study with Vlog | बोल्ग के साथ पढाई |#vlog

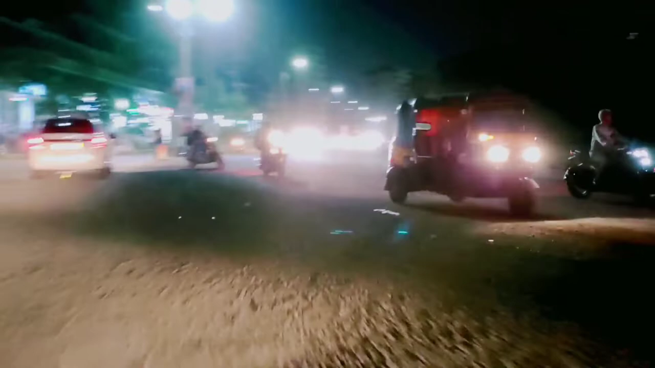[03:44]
आगए हैं यह सेक्टर 17 वाला जो
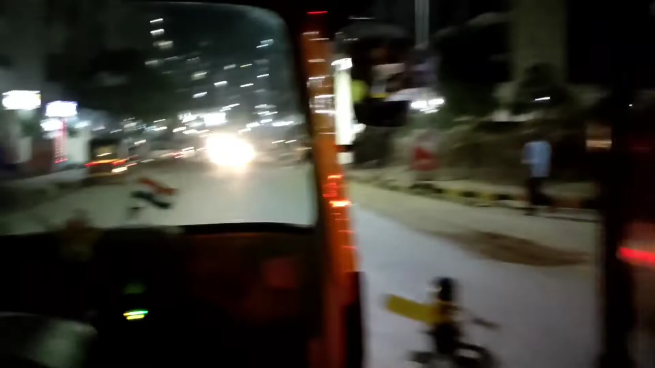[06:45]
तो गाइस यहां से हमें रिक्सा मिल गया है और अभी हम रिक्सा पकड़ के जा रहे हैं पुरूम के